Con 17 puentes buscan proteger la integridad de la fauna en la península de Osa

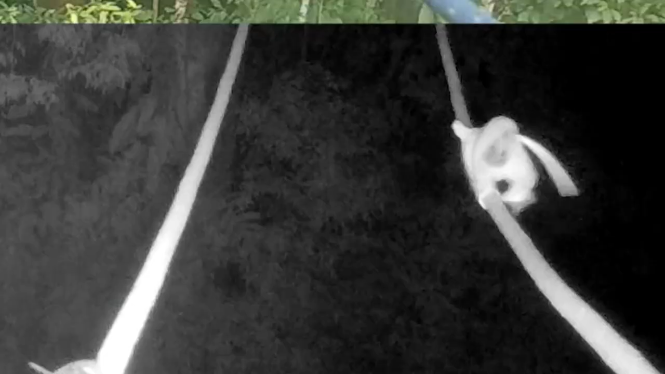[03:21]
Las cámaras trampa dejan imágenes espectaculares de especies aprovechando el proyecto.
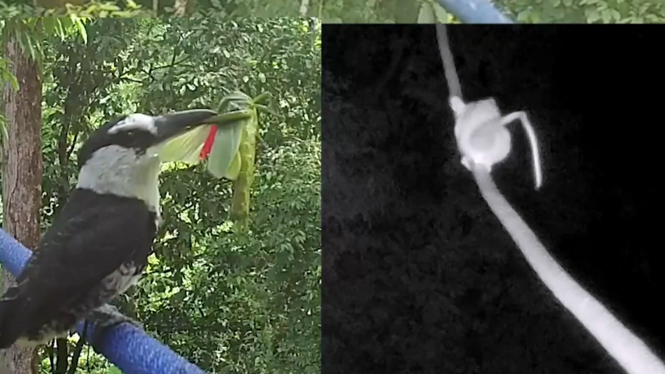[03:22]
Pasan cosas muy divertidas en esos puentes. De hecho, sí, nosotros ahora estamos, antes habíamos puesto una camarita trampa de un lado, ahora estamos poniendo de los dos, porque también nos interesa ver los intentos.
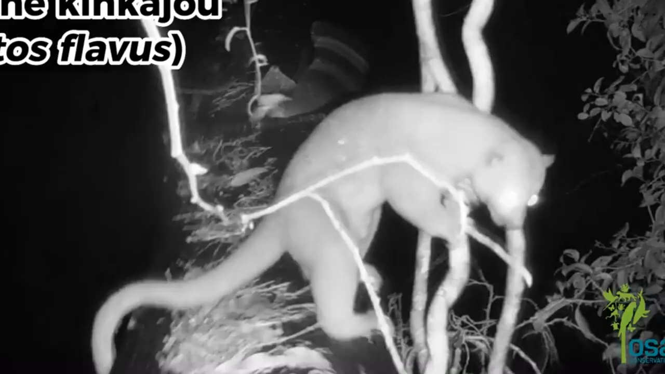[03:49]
Entonces, sí, no, las martillas, hay un video que está en nuestras redes que están como dos jugando con el puente y los sacuden como unas locas así al mismo tiempo,
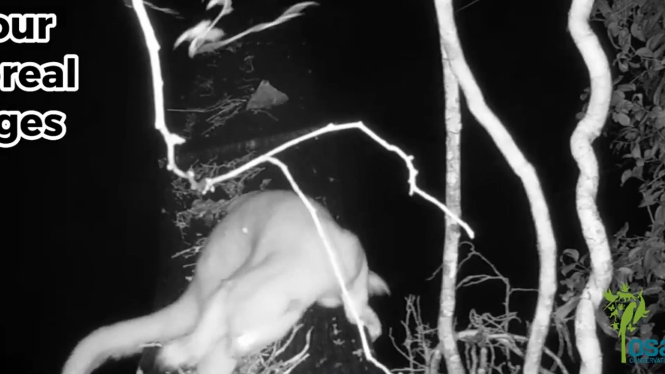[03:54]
que no sabemos qué están haciendo, si testeando a ver si se rompe o jugando entre ellas, pero, y ahí después cruzan.
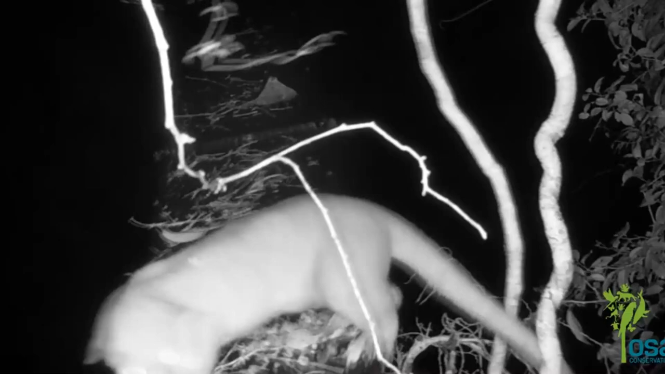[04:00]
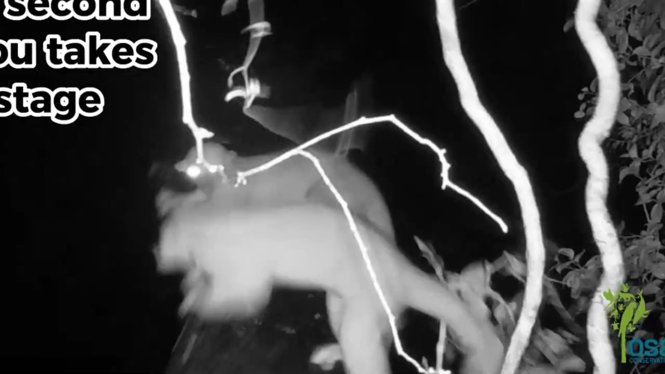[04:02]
Y muchas veces también se ve esto, como un animal llega, explora, no se anima, llega a ese día siguiente, explora, se anima a cruzar un poco, ya ve que es seguro y cruza del todo.
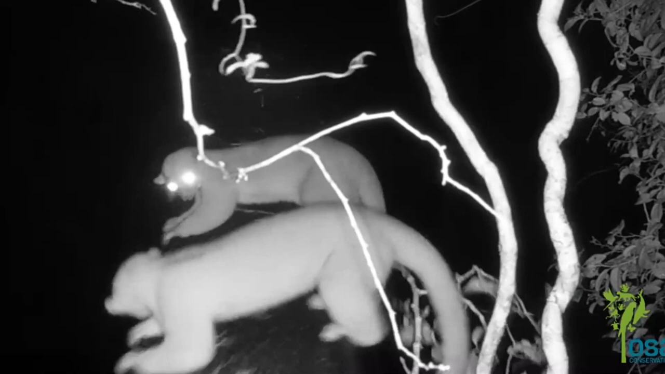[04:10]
Vimos monos cruzando con cría, o sea, que evidentemente, bueno, los animales que se animaron por dicha siempre fueron historias buenas, nunca pasó nada raro.